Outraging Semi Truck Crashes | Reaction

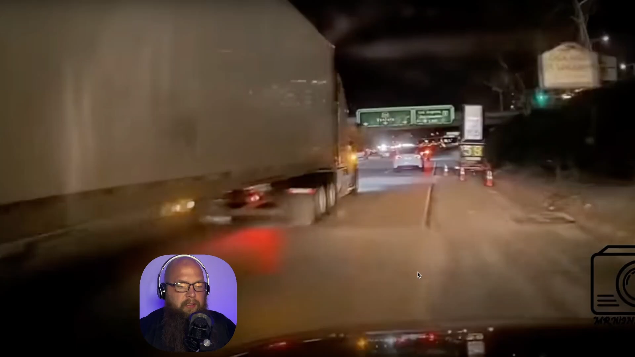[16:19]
um most of the time you should be able to see and he should have been able to see the headlights if he was paying close enough attention however if there is any blind spot on a semi truck right here is it right here on the side right about where my face is to be honest right there i mean you can see in this hood mirror if they have it but not all trucks have this hood mirror um he should have been able to see it but he should be able to see headlights or shadows